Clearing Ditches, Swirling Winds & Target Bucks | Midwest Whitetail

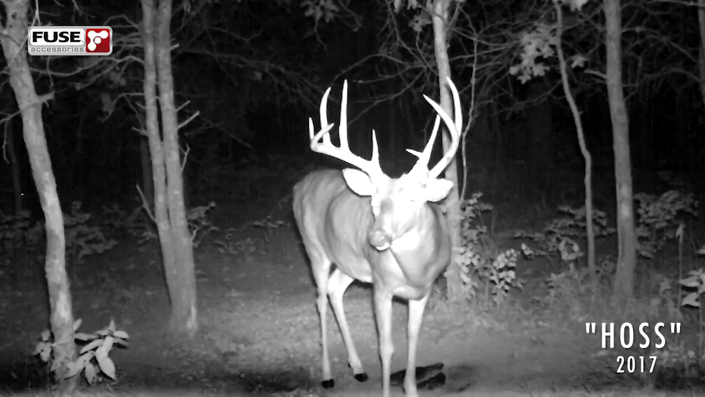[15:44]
His right side's pretty similar, but just a big frame, mature buck that I'm really looking forward to hunting. I'm hoping that he moves more into the body of the farm. Last year, he spent basically all of October and November away and then returned during late season. The other two bucks that I've had lots of encounters with over the last two years are 66 and TD Jr.
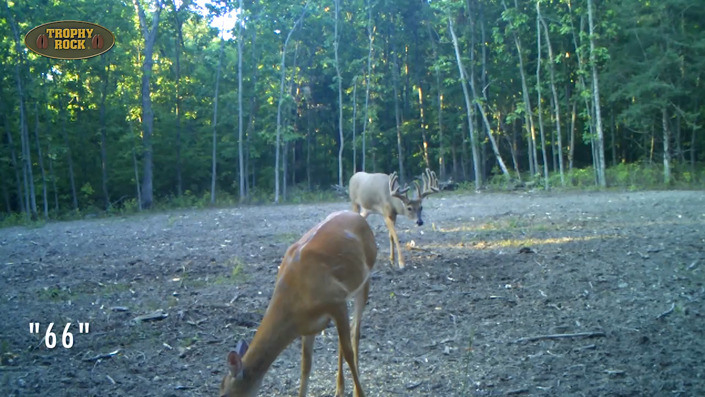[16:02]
I've been filming these deer since I bought the farm.
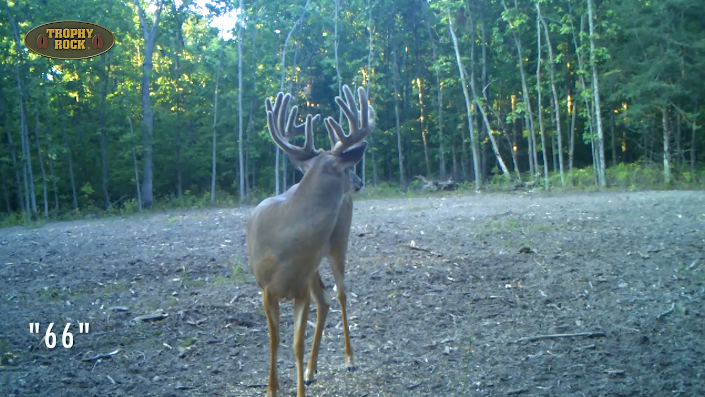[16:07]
They were both three-year-olds, and now they're five this year. Jared and I encountered both of them throughout
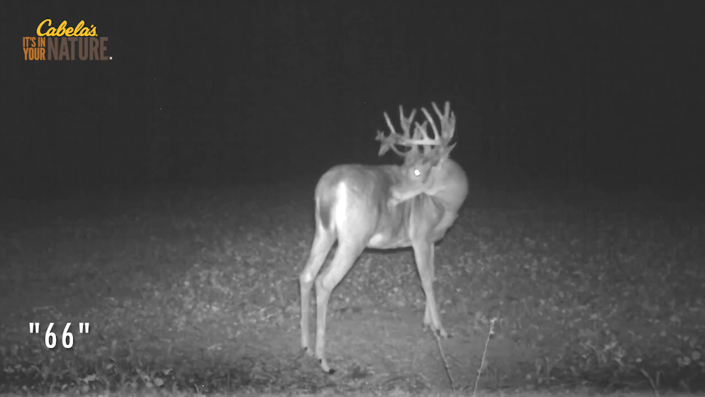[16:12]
the season last year and into the late season and just passed them every time. So we have lots of history with them. This year, they're both there, and they both look good. They're both mature. So that'll be the three main targets this year on the farm. Mike's farm will be a lot of fun with all those mature deer around.